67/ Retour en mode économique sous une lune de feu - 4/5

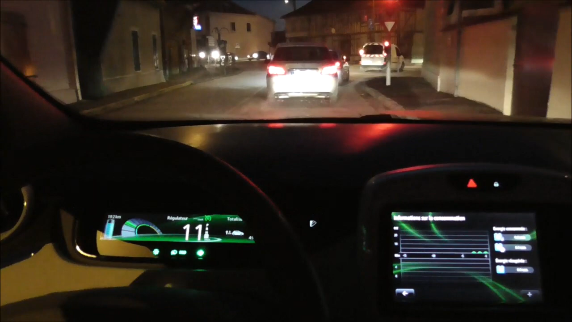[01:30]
Oula, bah, le feu rouge là. Bien comme il faut.
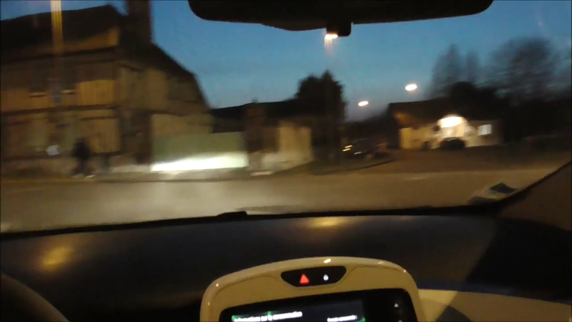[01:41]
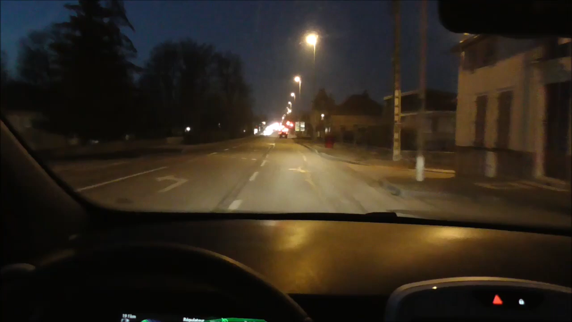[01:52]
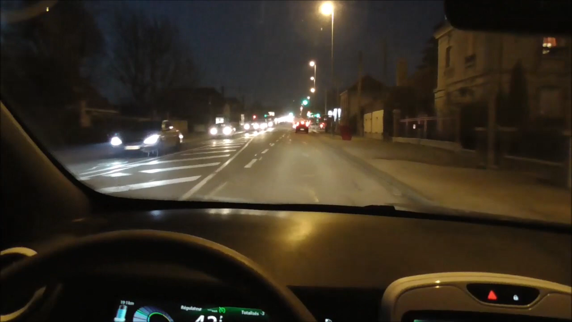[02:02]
Ah, une Nissan Leaf à nouveau.
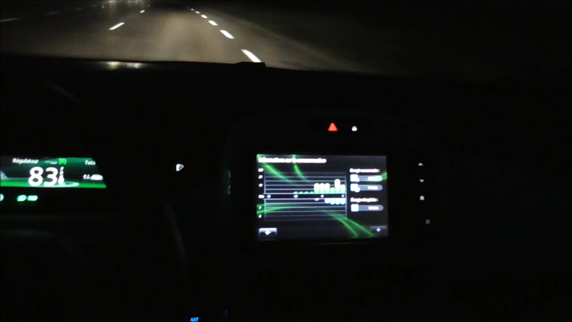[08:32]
J'ai l'impression que je récupère plus d'énergie en mode économique. Parce que je reprends exactement le même parcours. Hein. Là, je ne suis pas régulateur de vitesse, des fois je dépasse, hein, 83, 84. Oh, elle est belle la lune, hein, dis donc. Elle est chouette.
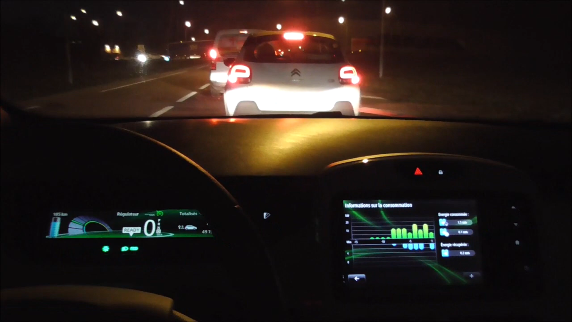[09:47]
Mine de rien, j'en suis déjà à 200 watts de récupération et que 100 watts de consommé au chauffage.
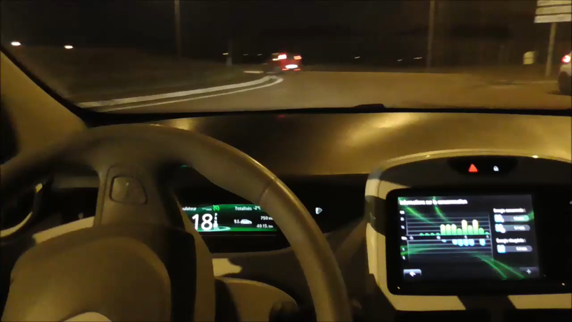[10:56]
Alors là où elle tire beaucoup son épingle du jeu, l'électrique, c'est dans les ralentissements comme ça, les embouteillages. Là, on dépense quasiment rien en énergie. Ça peut durer longtemps comme ça.
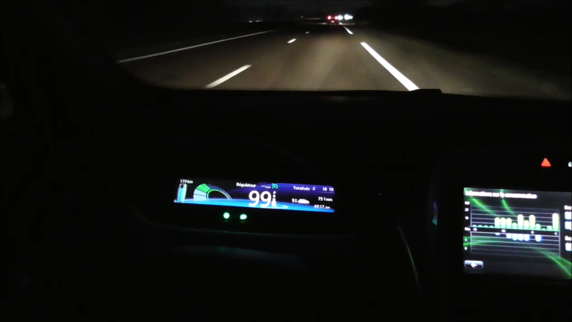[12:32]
Alors, sur une rocade à 110, sur autoroute, évidemment. Mais alors, maintenant, comme ça, à 100 km/h, je reste au bleu. Voilà, la consommation est de 20 kW. Alors, il accélère, je vais suivre. Vous voyez, dès que vous mettez un coup d'accélérateur, ça va très vite. Hein. Même depuis 100 km/h jusqu'à 130 km/h, c'est comme ça. Hein. Il n'y a pas de baisse de puissance du moteur électrique. Alors lui, il donne plein pot tout le temps. Hein. Ah.
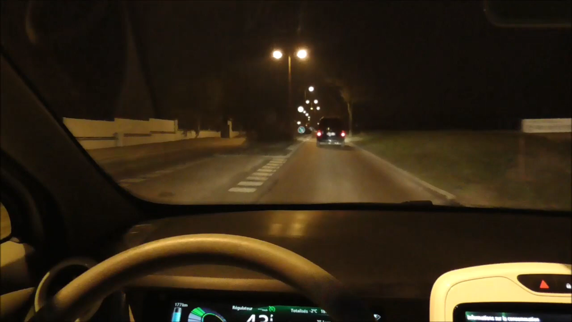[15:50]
Ah bah la Lune, elle nous sert de point de repère, là. Si on me demande où c'est que je vais, bah je vais sur la Lune. Vraiment, c'est pas banal. Hein.